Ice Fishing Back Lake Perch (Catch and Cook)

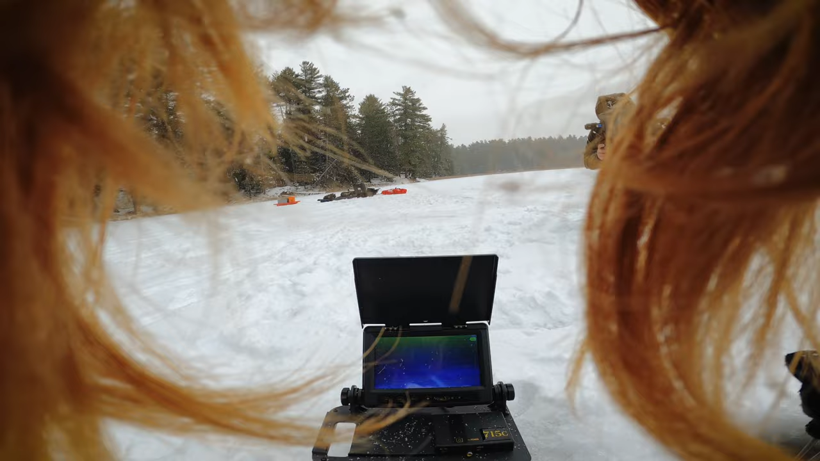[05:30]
Here there's quite a bit less weeds. Now it's mostly sand here.
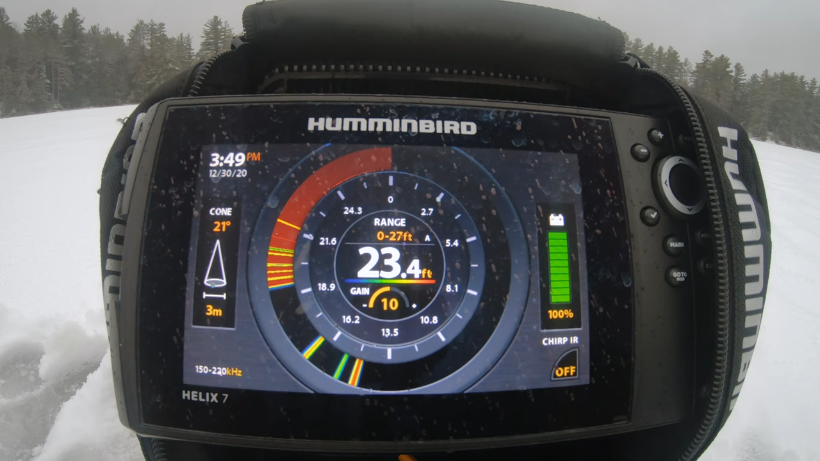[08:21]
On screen: depth 23.4 ft
23, 24, 23. Oh, come here, Ave. There's a fish. Okay, just a second. There's like two fish here. Just a second. I have to get this. They're chasing my bait. They're like moving towards my bait. Catch them. Oh, I just got bit. Come over here. Oh, I see it. Okay, wiggle it, and then drop it down. Now bring it above its head.
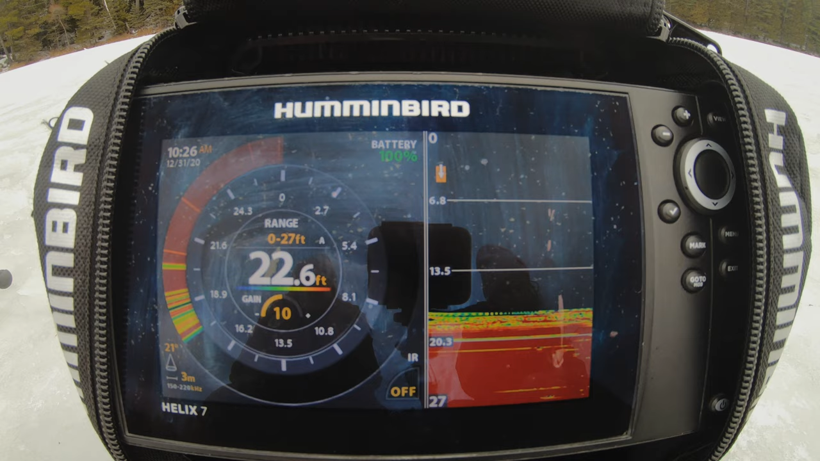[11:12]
On screen: depth 22.6 ft
I see you bouncing it. He can't decide. Got him, yes!